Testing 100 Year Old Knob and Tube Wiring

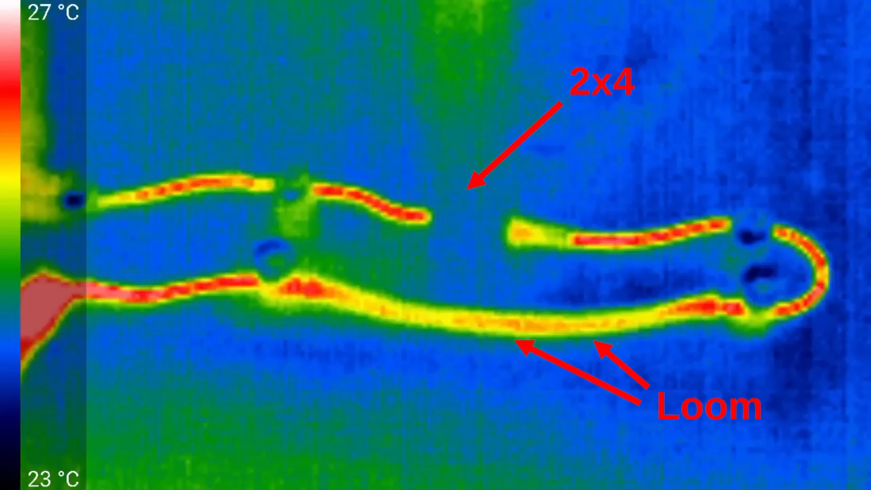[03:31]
On screen: scale top 27°C, scale bottom 23°C
So, we've maybe got a couple of degrees Celsius temperature rise. That's maybe 4 degrees Fahrenheit. You can see the effect of the wire going through the 2x4. Obviously, no visible temperature there.
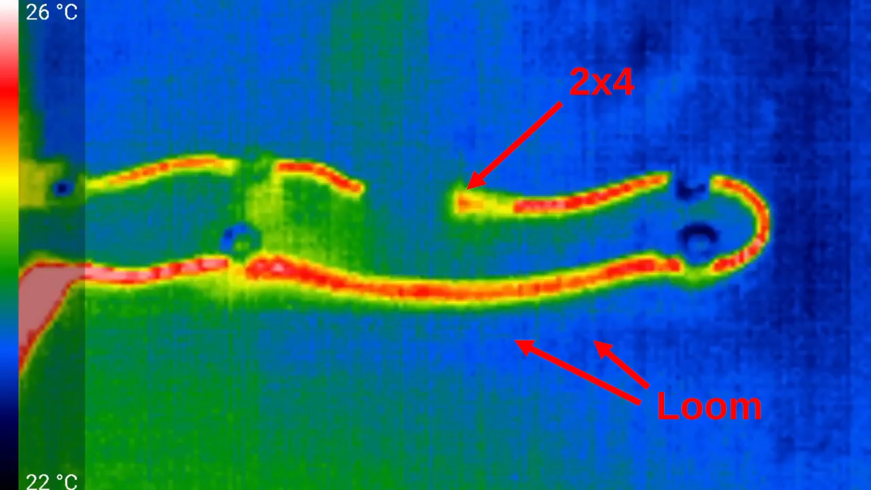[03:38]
On screen: scale top 26°C, scale bottom 22°C
Is there much of a lowering of temperature where it goes through the sleeve, or, as it's called, the loom? It doesn't appear to be very much, if at all.
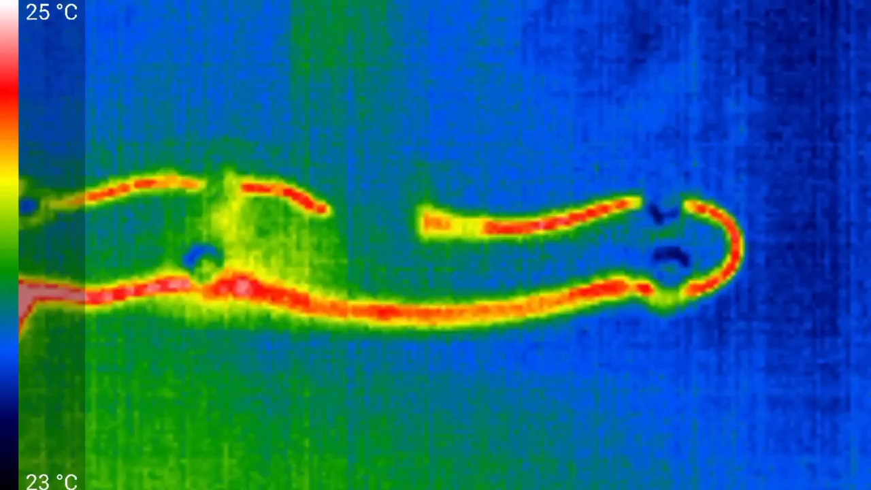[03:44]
On screen: scale top 25°C, scale bottom 23°C
But, if we look closer to the knobs,
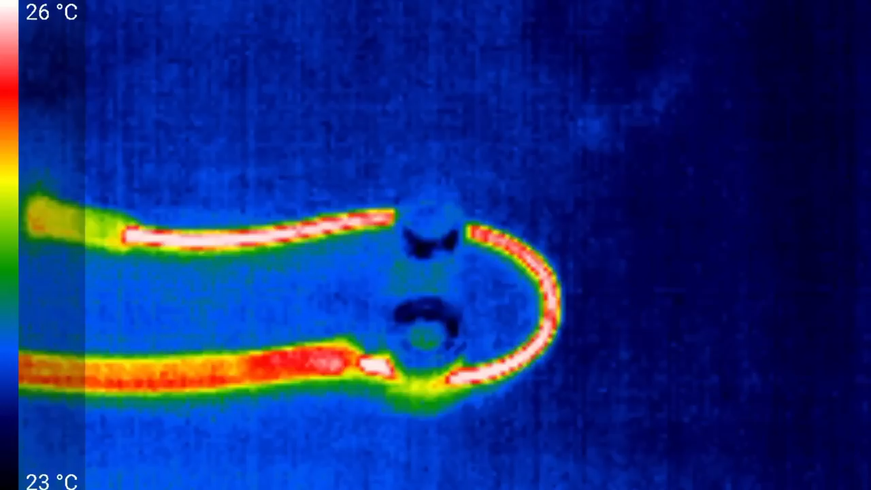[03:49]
On screen: scale top 26°C, scale bottom 23°C
we can certainly see the knobs are relatively cold, as is the tube.
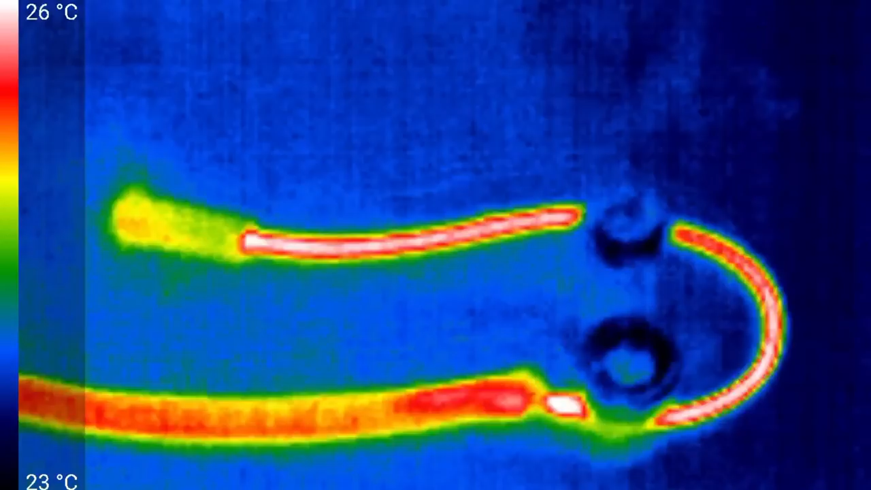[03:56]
On screen: scale top 26°C, scale bottom 23°C
Now, it's not surprising that the temperatures are so low, because, after all, the wire is essentially air-cooled. So, I think what we're going to do is raise the current to 20 amps, and wait another 15 minutes, and then take a look at the temperatures again.
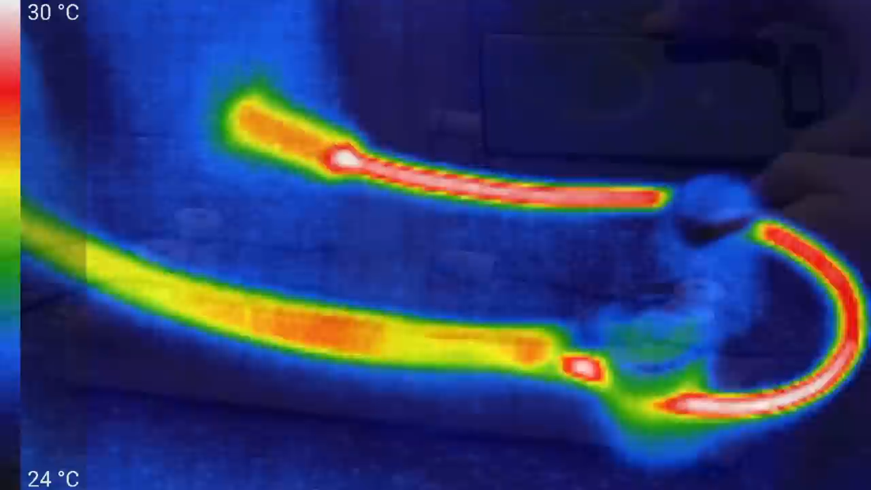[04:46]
On screen: scale top 30°C, scale bottom 24°C
We can very noticeably see the temperature rise. The loom certainly has had a cooling effect. The maximum temperature is somewhere around 32 Celsius. So, that's a 7 degree rise, or maybe 14 or 15 Fahrenheit. We can certainly see the knobs are remaining quite cool.
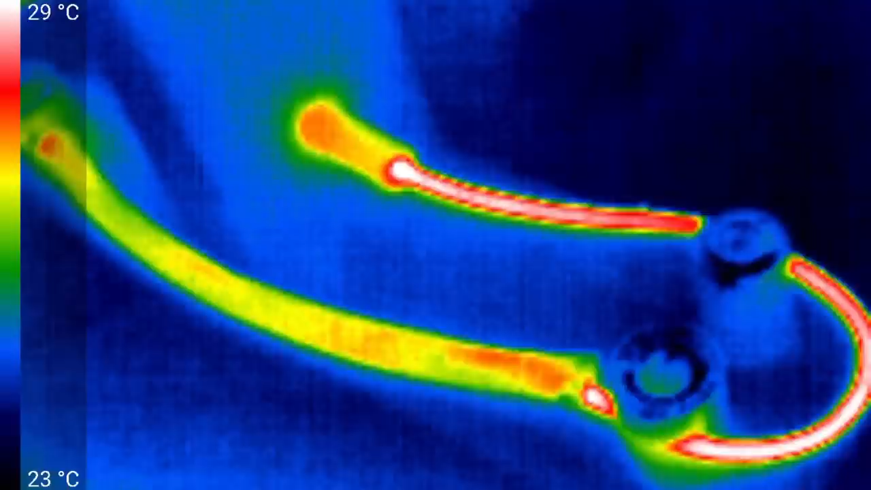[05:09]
On screen: scale top 29°C, scale bottom 23°C
And, there's the loom again, relatively cool. And, we can also very nicely see the tube as it goes into the 2x4. And, interestingly enough, it is slightly warmer where it exits the wood, and slightly cooler where it's sticking out into the air. Not completely surprising.
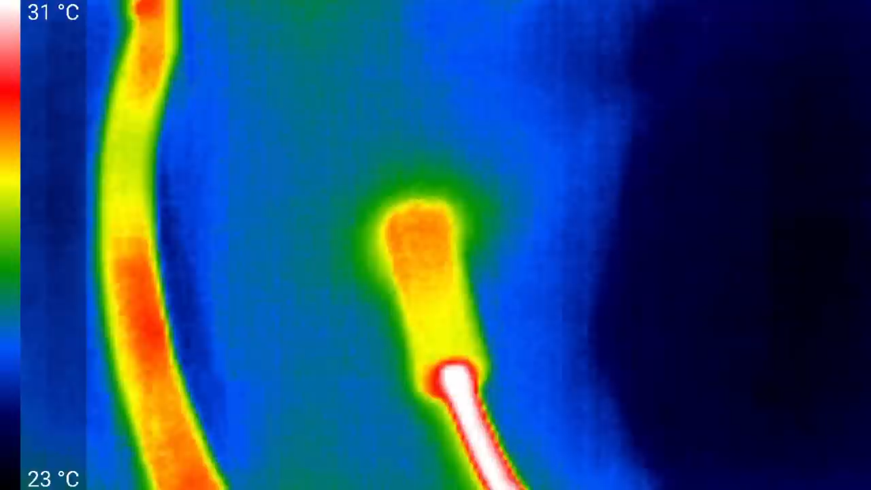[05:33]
On screen: scale top 31°C, scale bottom 23°C
But, it's certainly removing a lot of heat, or insulating a lot of the heat from getting to the wood itself.
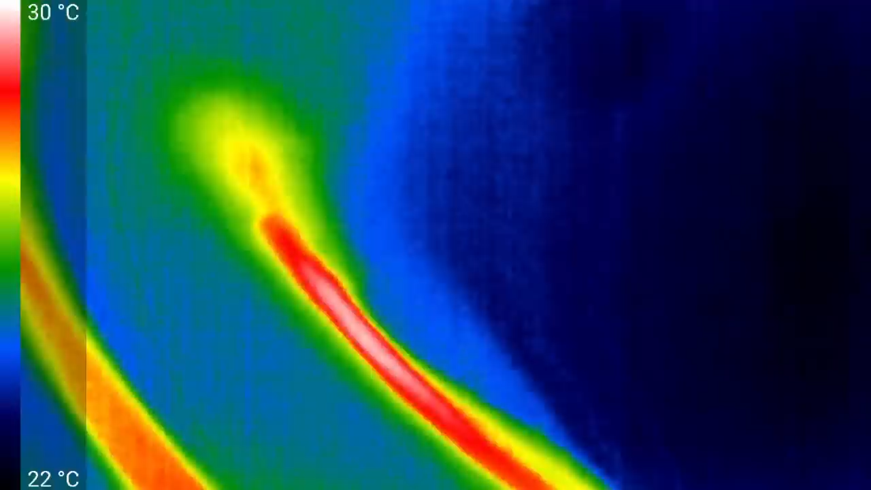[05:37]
On screen: scale top 30°C, scale bottom 22°C
The wire is noticeably warmer. Let's look at the other side.
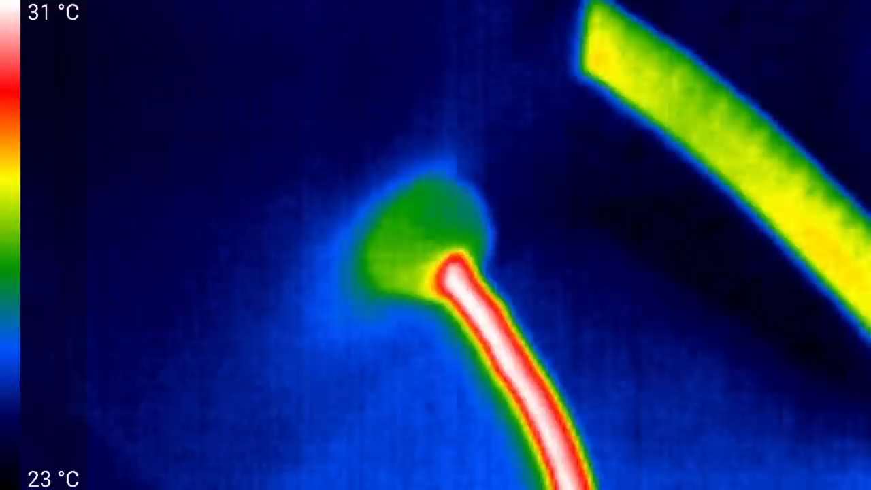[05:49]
On screen: scale top 31°C, scale bottom 23°C
That's where the tube is just coming out of the 2x4. Doing a very good job at keeping the wood cool. And, yes, the wire is noticeably warmer as it comes out.
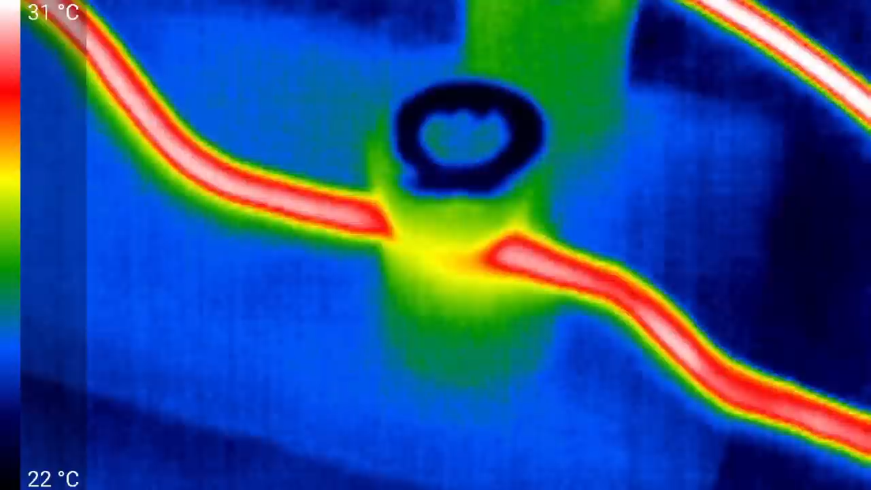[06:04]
On screen: scale top 31°C, scale bottom 22°C
And, same sort of thing around the knob. Top of the knob is amazingly cold.
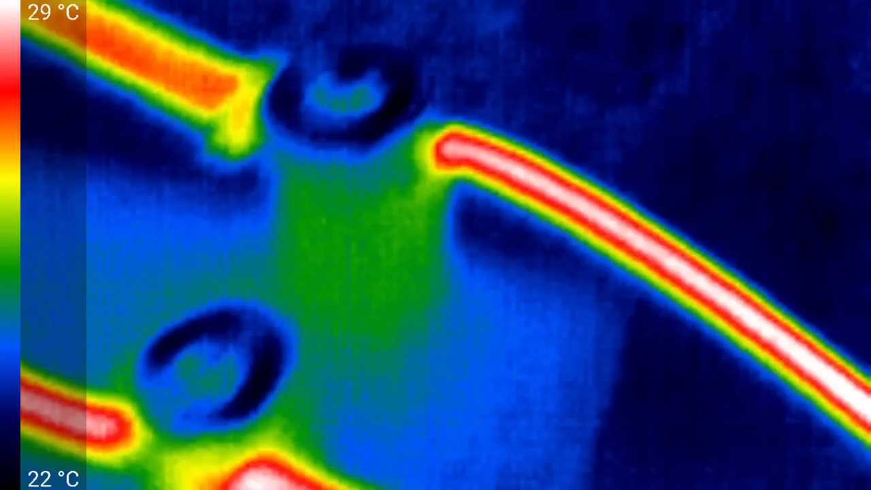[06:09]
On screen: scale top 29°C, scale bottom 22°C
What's the other knob like? Pretty much the same.
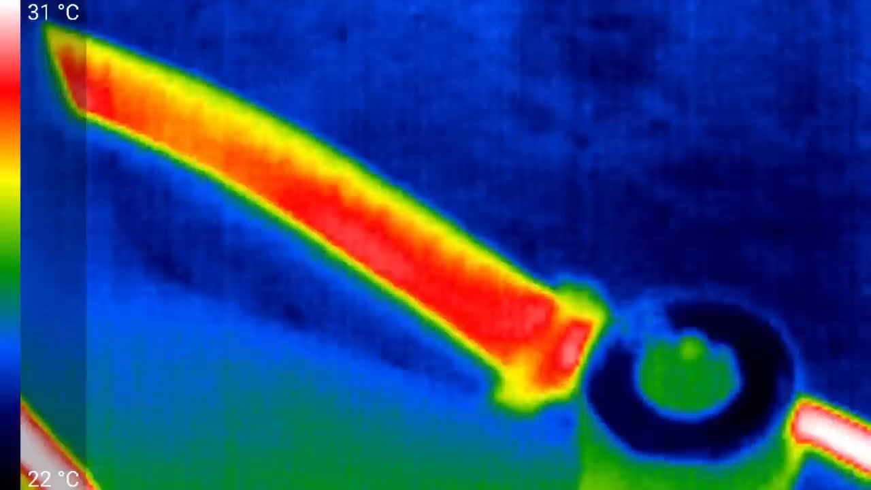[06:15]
On screen: scale top 31°C, scale bottom 22°C
And, I think what we'll do now is, once again, increase the current, this time to 30 amps.